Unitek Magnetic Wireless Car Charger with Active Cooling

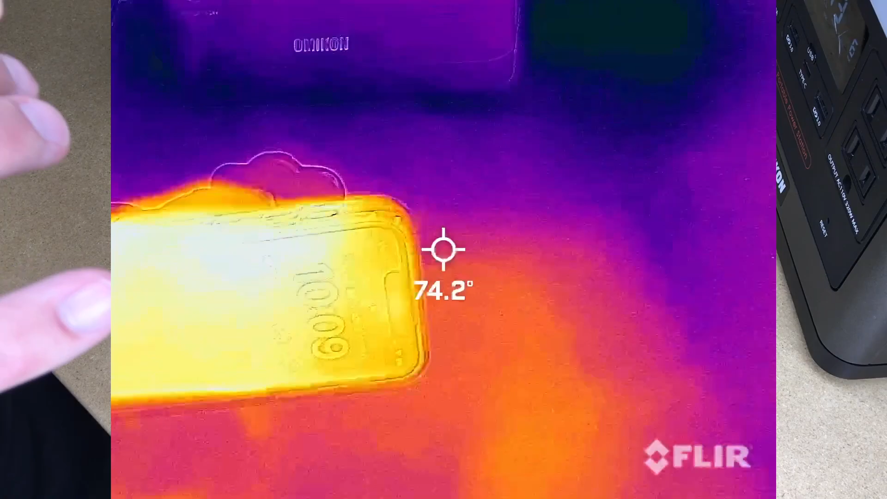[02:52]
turn this on its belly So we can see ambient temperature here Is around 70 degrees
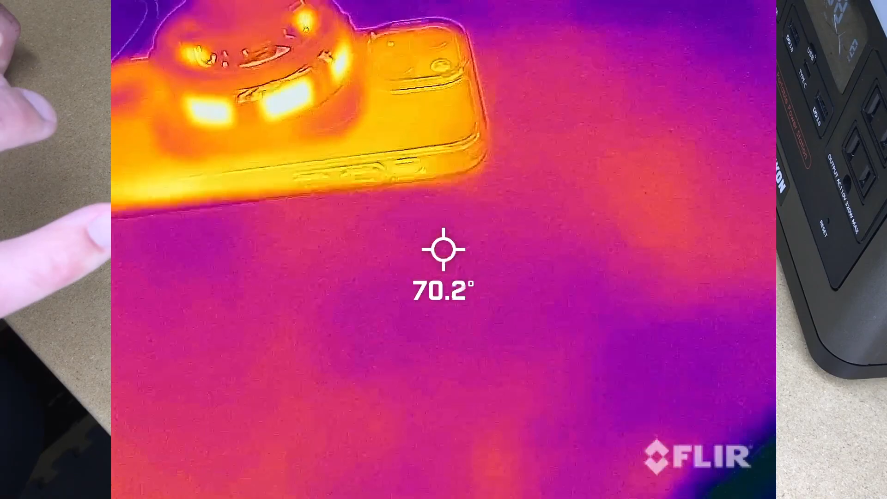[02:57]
Let's look at the back of the phone It's a little warmer Now if we look in the middle of this
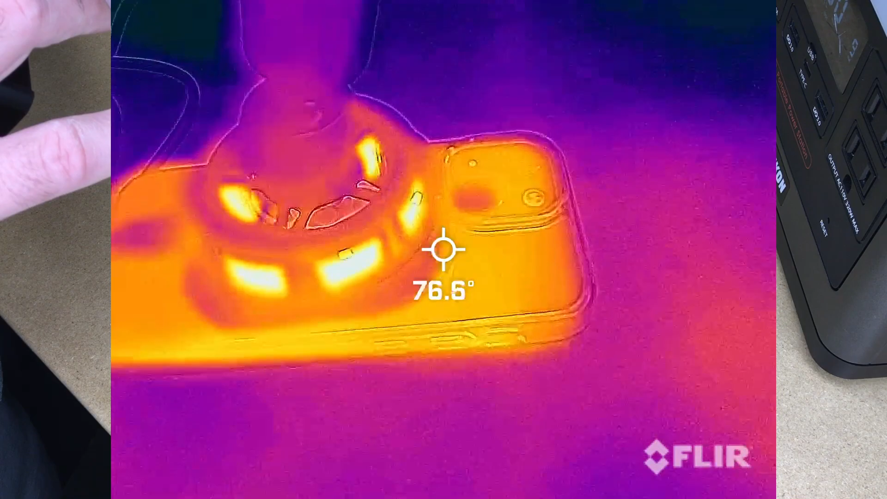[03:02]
charger It's at about 94 degrees And this has only been running for a few seconds So let me pull this off And then let's look at the charger in the phone So you can see in the phone There's a little cool spot in the middle It's about 73 degrees And if we look at the charger It's around 67 degrees So it's cooling below ambient temperature And this was only on there for a few seconds So that's going to take the heat away from the charger So if you're ever
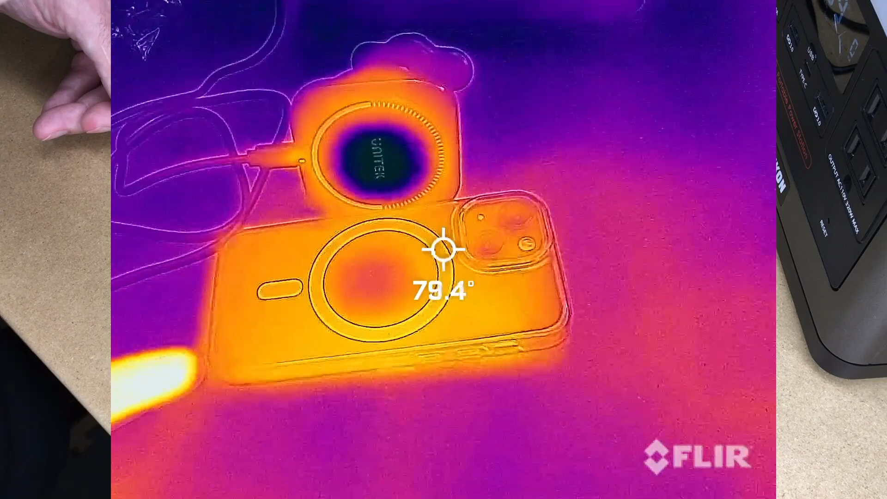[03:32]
charging with the magnet On an iPhone And you have that message saying It's too hot to charge This will help with that
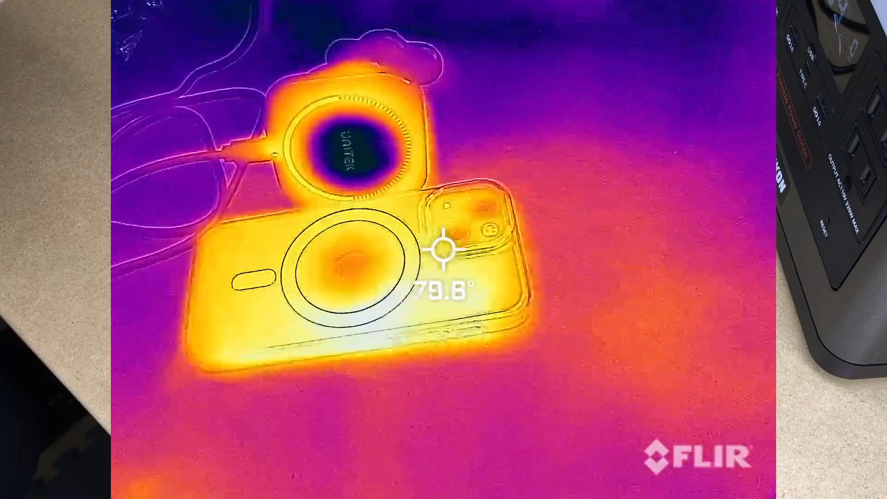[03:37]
problem So I'll leave that on there a little longer And we'll take another reading Okay,
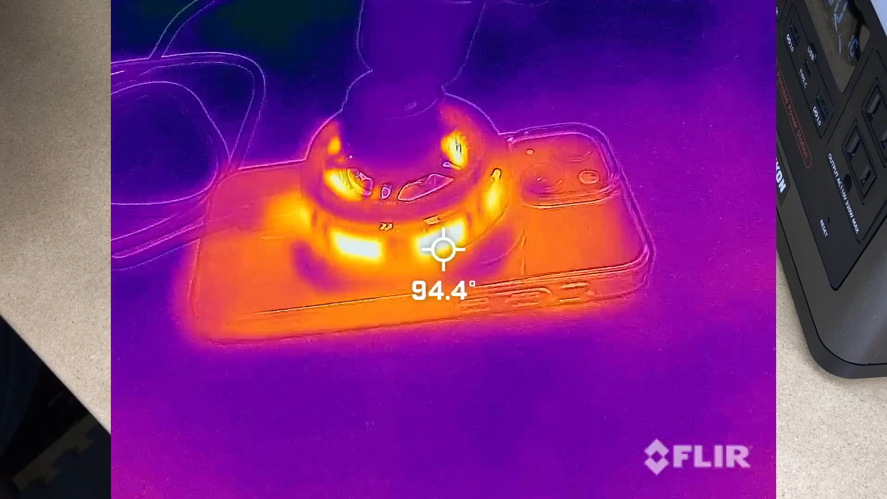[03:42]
so it's been about a minute We'll read the inside And it's at 98, 99 degrees
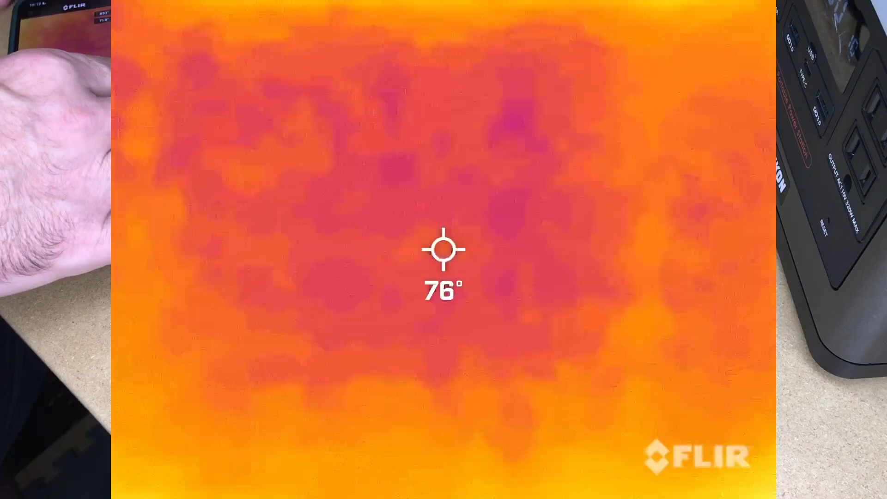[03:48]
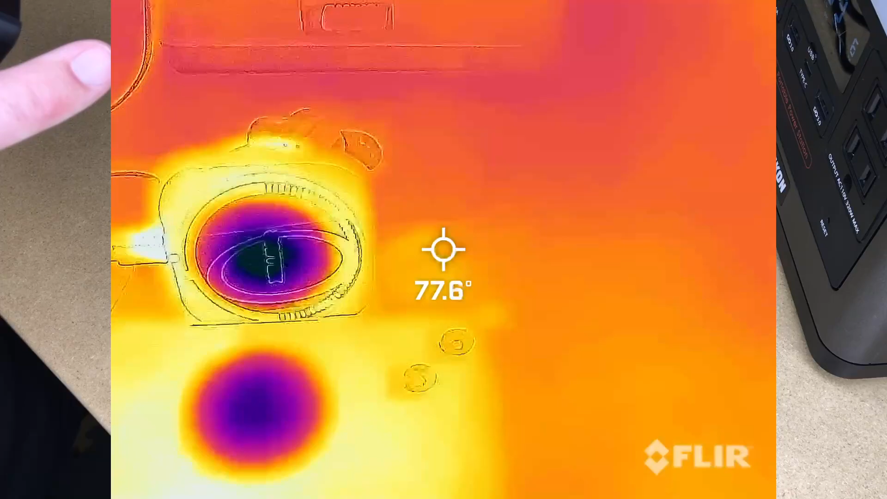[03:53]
And the surface here is at 46 degrees And on the back of the phone It's at about 60 degrees So that's pretty impressive So let's head out to the car And see this installed Okay,